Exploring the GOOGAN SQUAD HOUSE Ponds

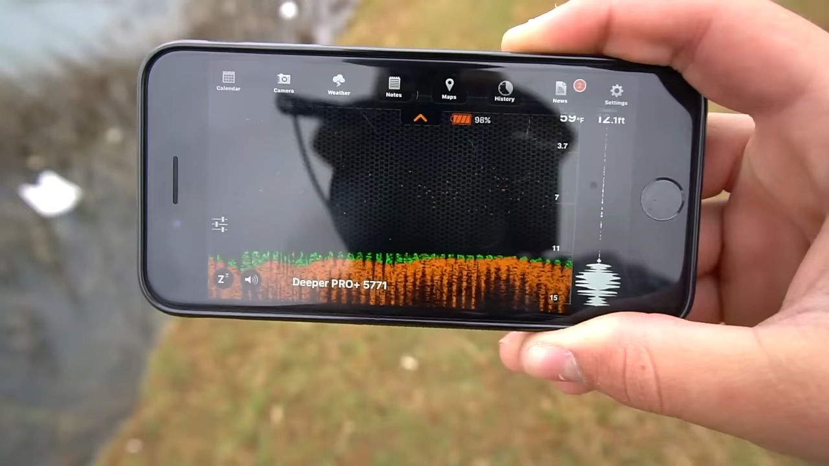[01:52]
On screen: depth 12.1 ft
as you guys can see there we're sitting around 11 feet or so kind of kind of towards the middle so it's a pretty deep pond the water temperature is looking around 60 degrees